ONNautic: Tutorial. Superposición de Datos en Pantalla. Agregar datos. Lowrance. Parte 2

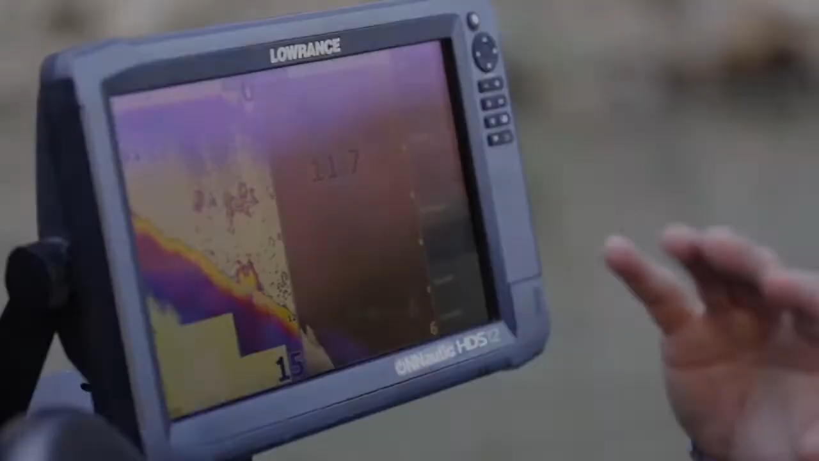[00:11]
vamos a continuar con lo que es la superposición de datos ya sabemos que tenemos aquí profundidad temperatura tanto en sonda 2d como en estructura scan
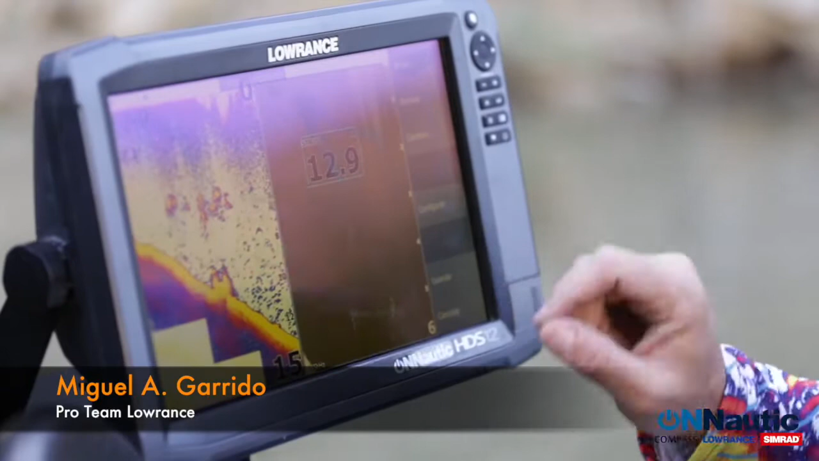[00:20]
anteriormente en el tutorial de antes os hemos explicado cómo personalizar cada uno de estos datos
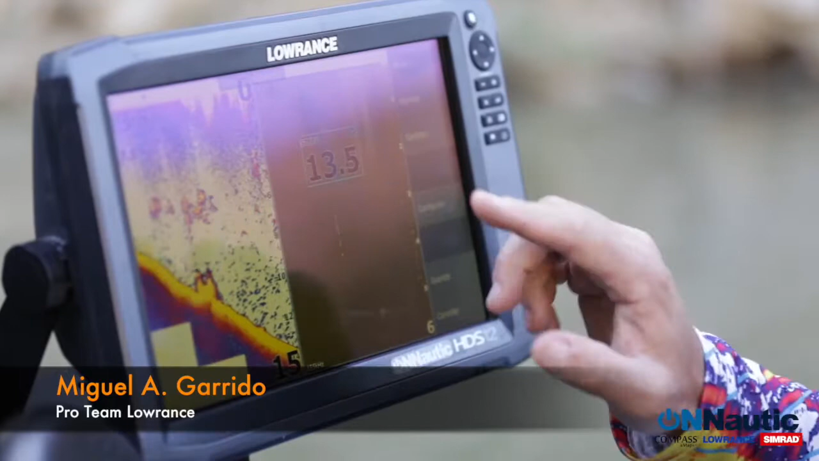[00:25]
es decir cambiar el tamaño el color el fondo e incluso la posición dentro de la ventana bueno
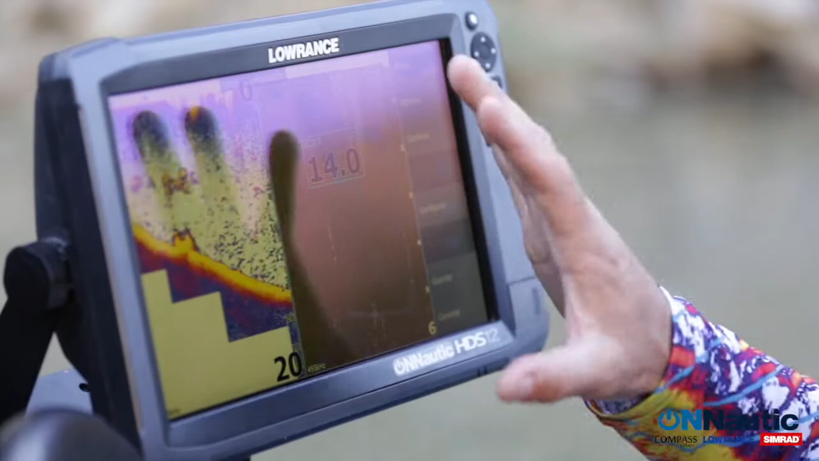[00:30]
ahora lo que voy a hacer es enseñaros cómo puedo añadir más datos sobre la ventana como
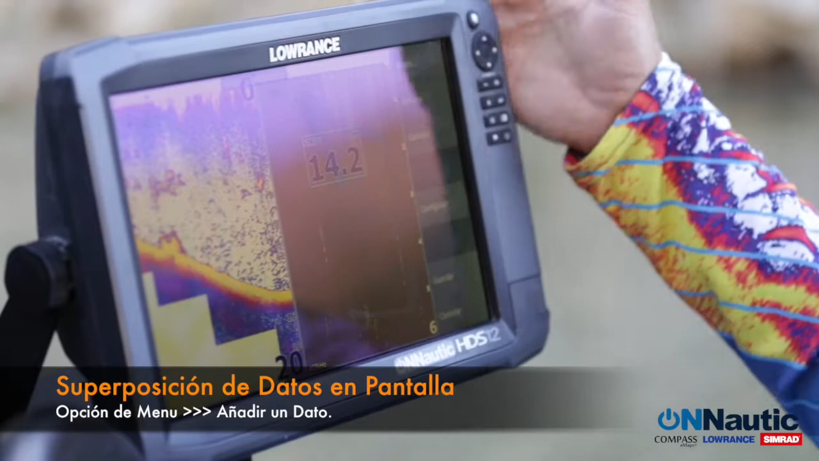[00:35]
en este caso sería de la opción de añadir si pulso la opción de añadir me iría a
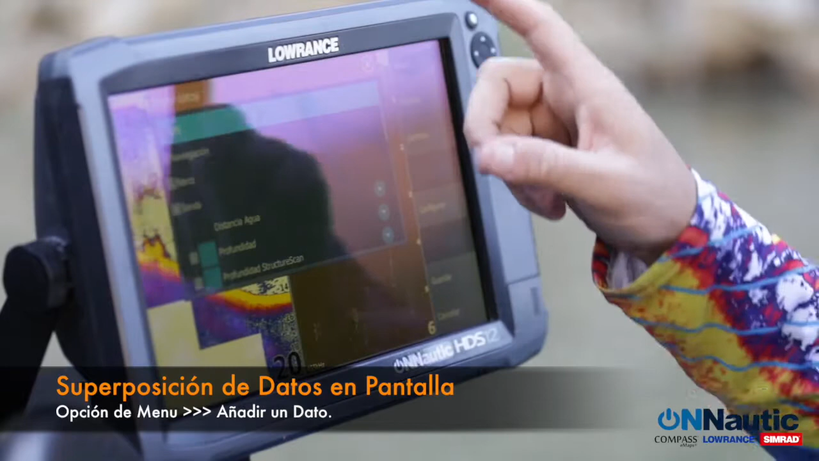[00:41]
una ventana emergente donde tengo cada uno de los parámetros que puedo ir añadiendo a la ventana deseada
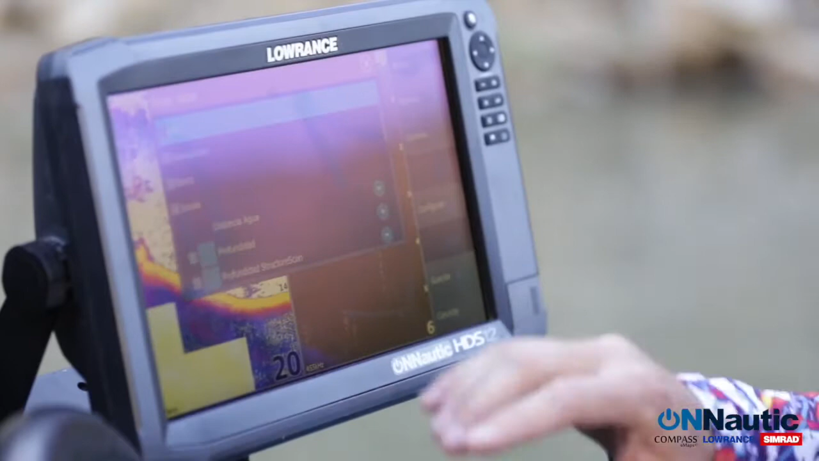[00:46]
tengo datos gps navegación un barco sonda con respecto a sonda como
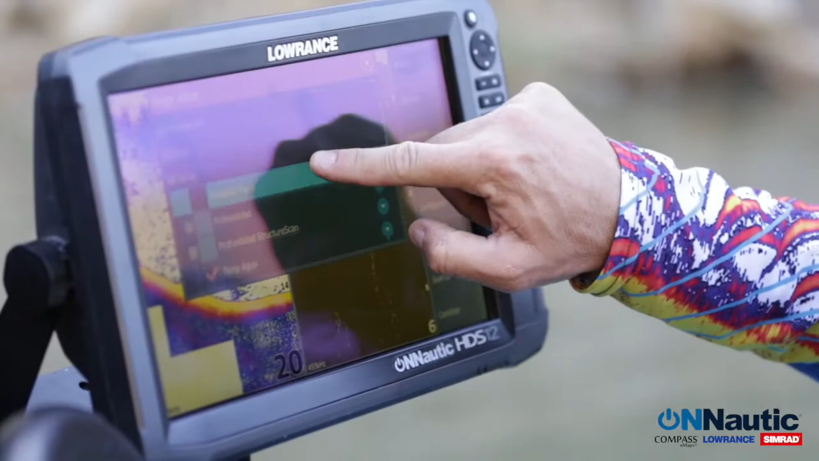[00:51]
podéis ver tenemos activado lo que es la profundidad profundidad de estructura scan y la temperatura del agua si quisiera añadir algún dato concretamente nada más que tendría que marcar sobre
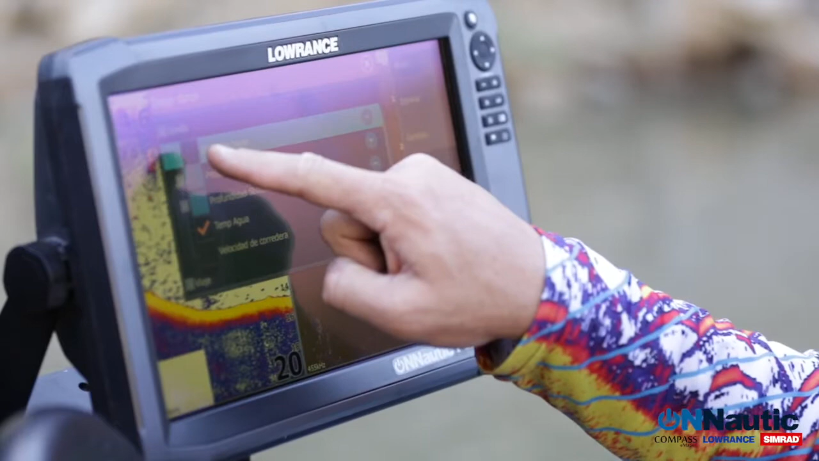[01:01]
el dato en sí pulsar con el dedo se activaría en este caso un clic aparecerían los datos
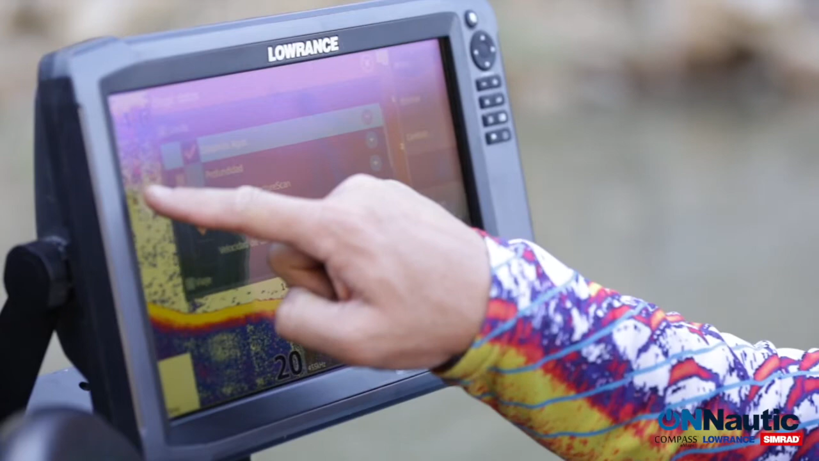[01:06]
superpuestos sobre la ventana y simplemente lo único que tendría que hacer sería salir de aquí ya
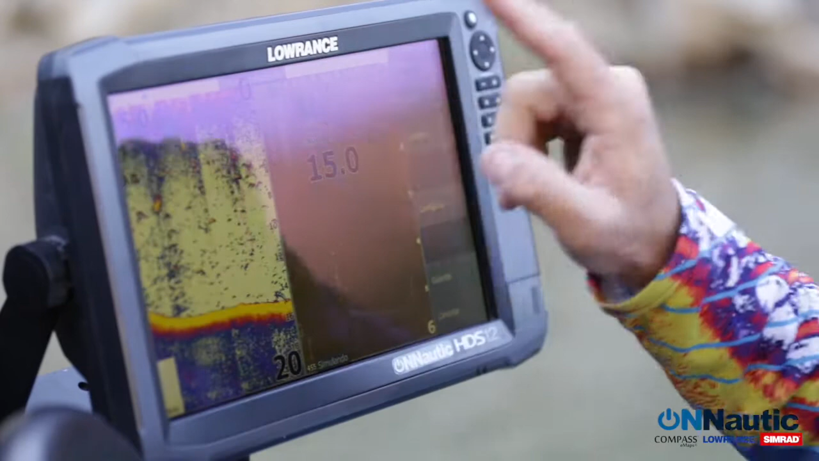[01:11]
el dato aparece aquí en pantalla como veis podría personalizarlo más grande más pequeño color
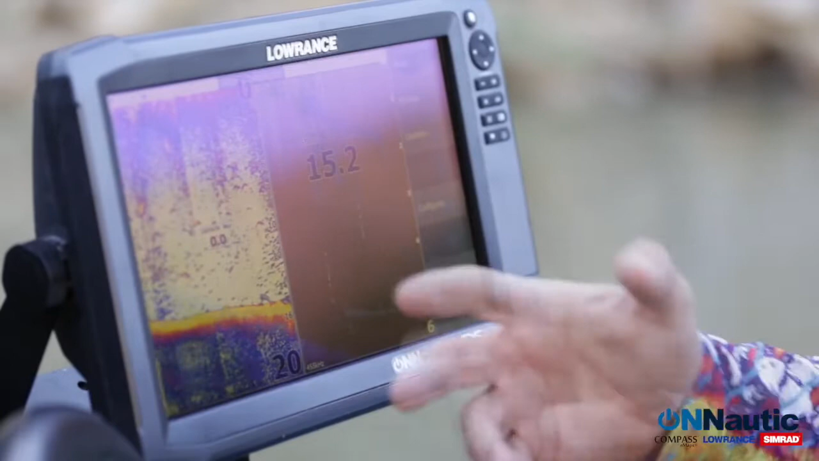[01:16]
puedo en este caso eliminar algún dato que no que no quiera como por ejemplo hemos añadido
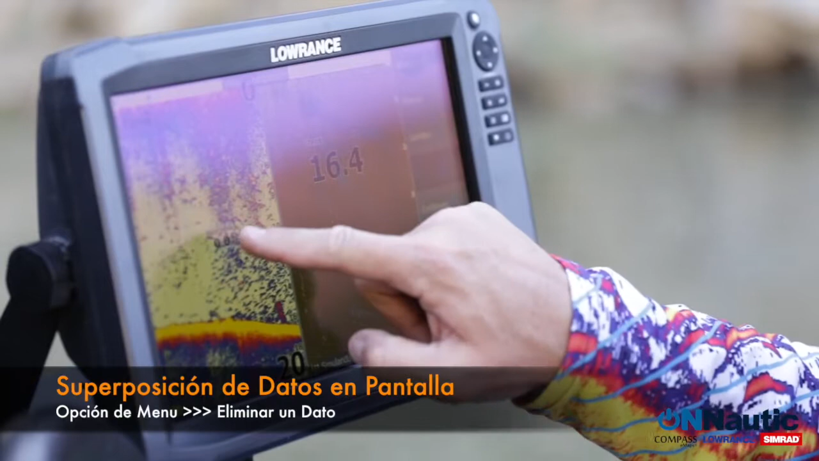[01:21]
este pulsamos sobre él se activa un cuadro azul sobre el texto en sí le damos a la opción de eliminar y eliminamos ese dato sobre la pantalla
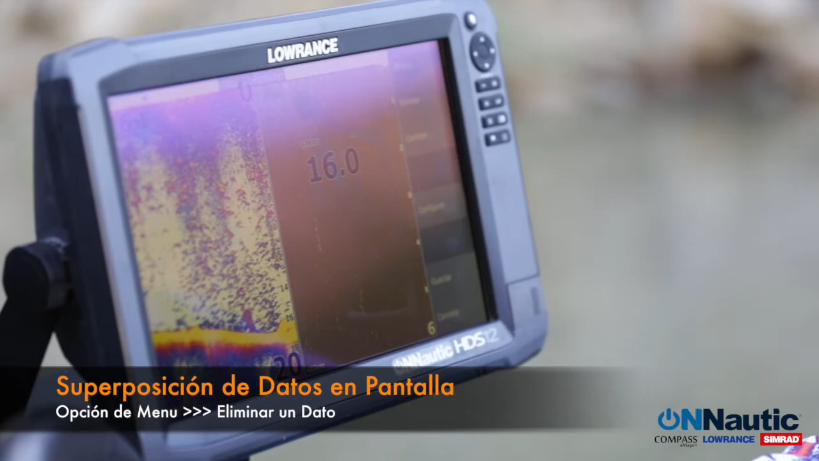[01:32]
otra opción para desactivar esos datos sería entrar en la opción de añadir
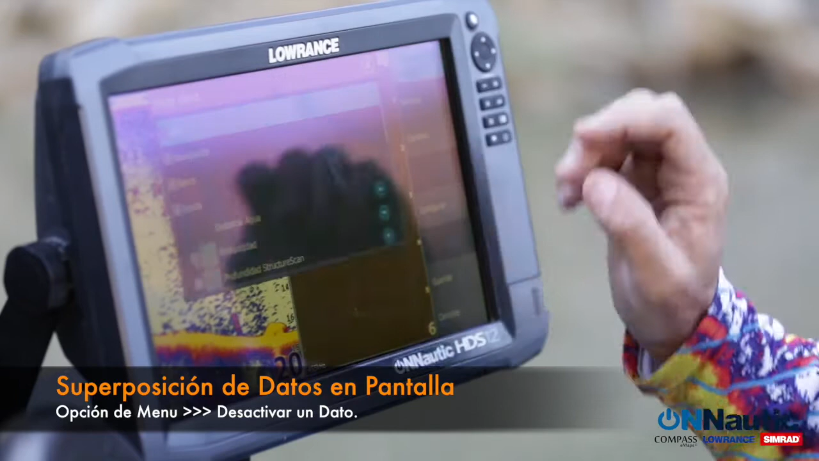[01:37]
y como veis los datos están marcados con un clic simplemente lo único que tendría que hacer sería
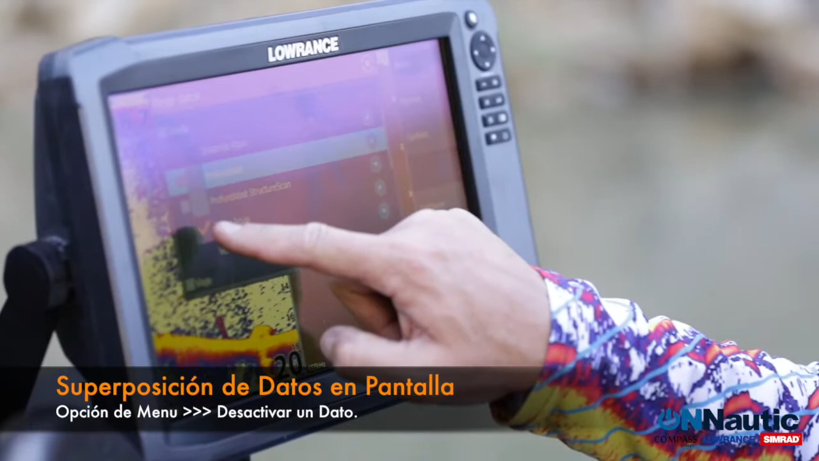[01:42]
marcar sobre el clic desactivarlo y directamente desaparecería de la pantalla
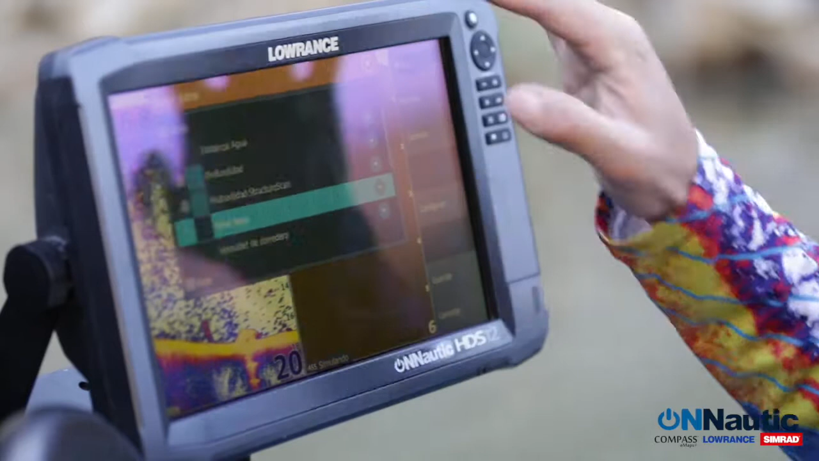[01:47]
sería otra forma de personalizar de añadir o quitar el dato superpuesto en la pantalla
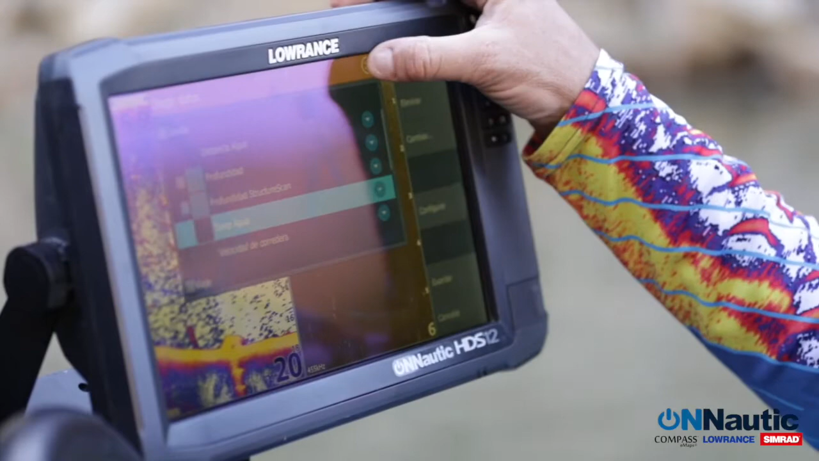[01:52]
una vez que tengamos ya los parámetros definidos con los datos en pantalla el